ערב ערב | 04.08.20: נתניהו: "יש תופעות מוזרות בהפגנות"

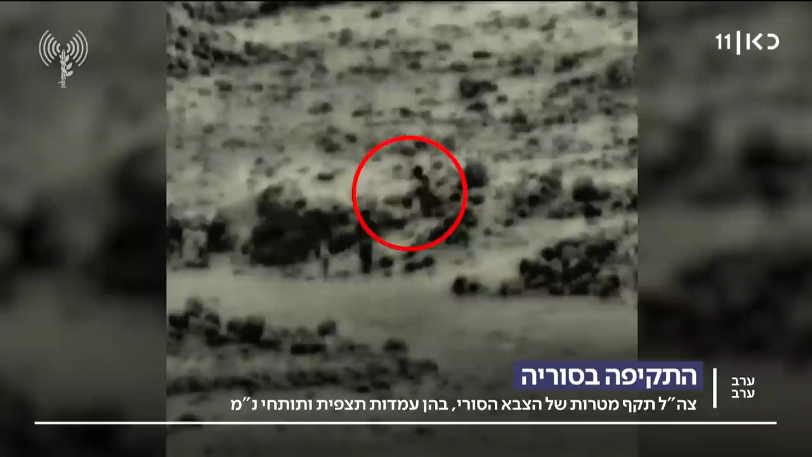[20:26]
אחרי התקרית שעכשיו אנחנו רואים על המסך, חיל האוויר מגיב נגד מטרות של צבא סוריה,
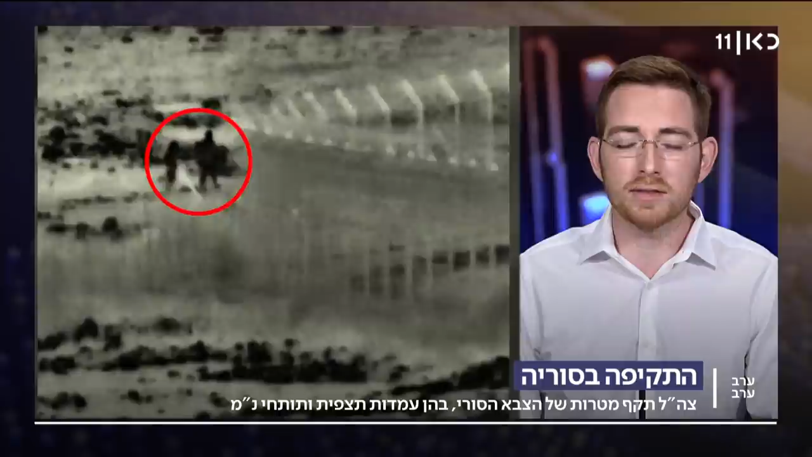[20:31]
ותוקף, תותחי נונמם, כל מיני עמדות בבסיסים של צבא סוריה, בדרום המדינה, וצהל לוקח אחריות, אנחנו מכירים את המדיניות, כשזה תקיפות תגובה, על ניסיונות פיגוע, צהל לוקח עליהן אחריות, ובוא נשמע דברים שאומר גם ראש הממשלה, בעניין הזה היום. אנחנו פגענו בחוליה,